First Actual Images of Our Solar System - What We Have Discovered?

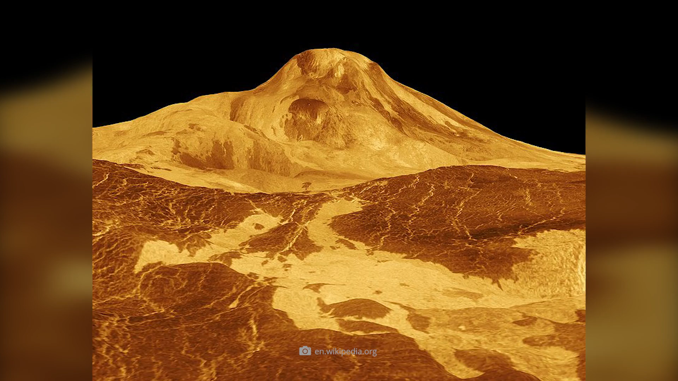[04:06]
However, not all volcanic structures there have the typical shape of a fire mountain.
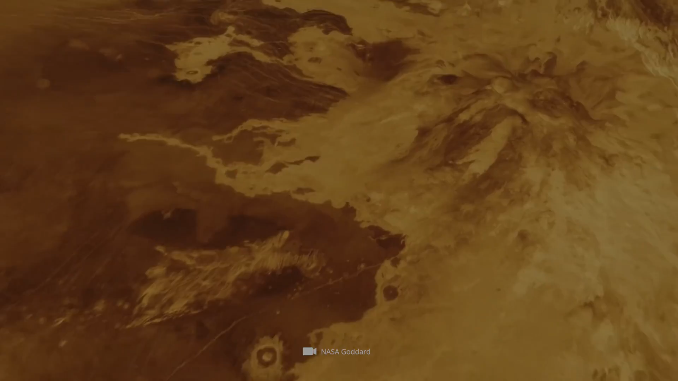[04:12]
For example, an unnamed Venusian volcano is strikingly reminiscent of a tick in shape.